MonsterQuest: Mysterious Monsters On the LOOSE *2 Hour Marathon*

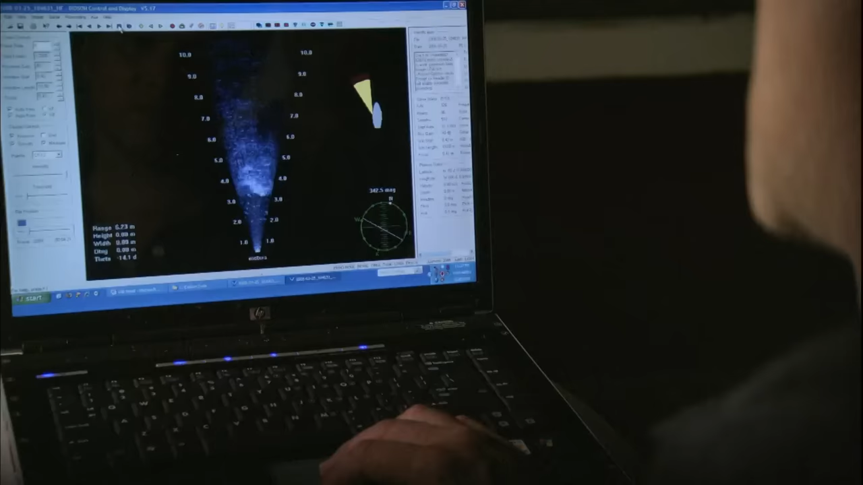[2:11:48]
But the sonar images could prove to be promising.
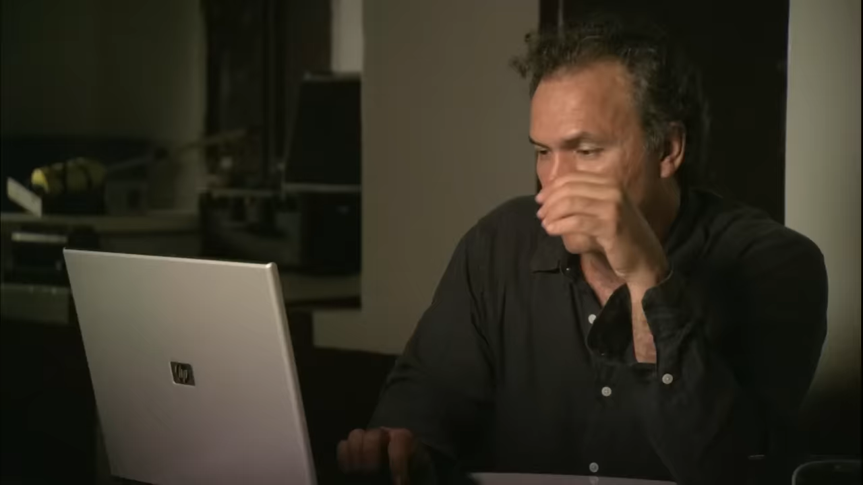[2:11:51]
There's a mysterious shadow.
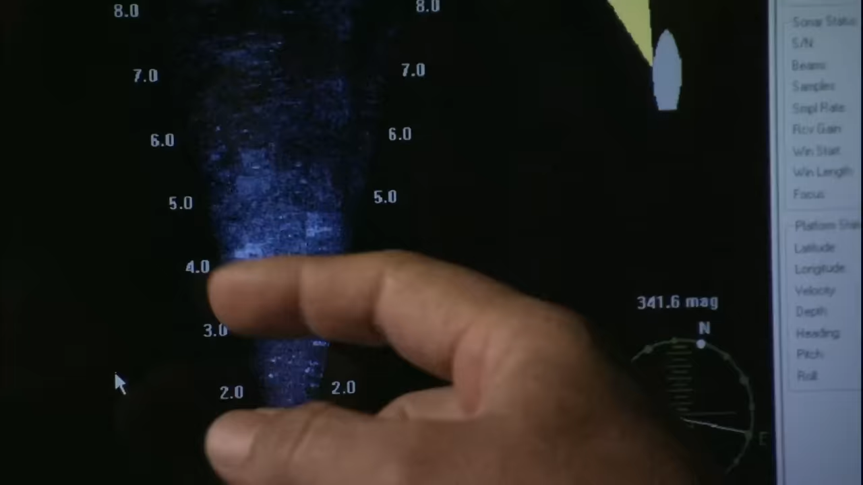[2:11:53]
It looks like a curl, about 5 feet across.
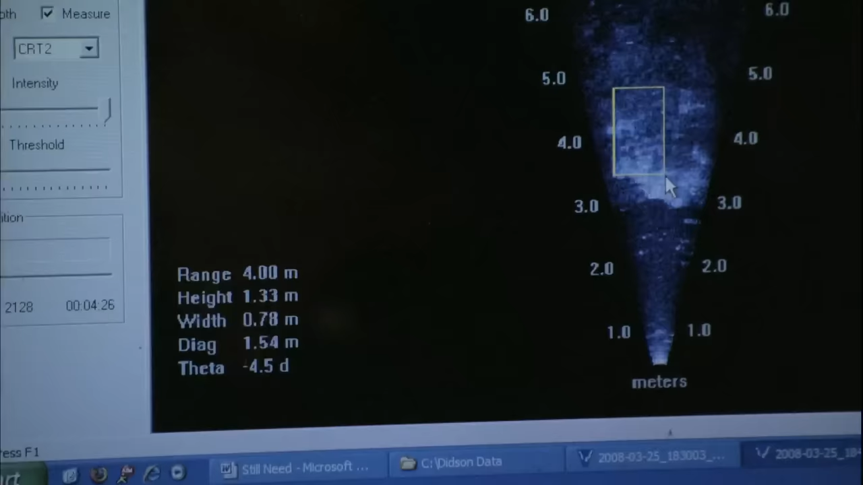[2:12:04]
A snake 5 feet across would truly be a giant. But what Rivas sees is just an illusion on the river bottom.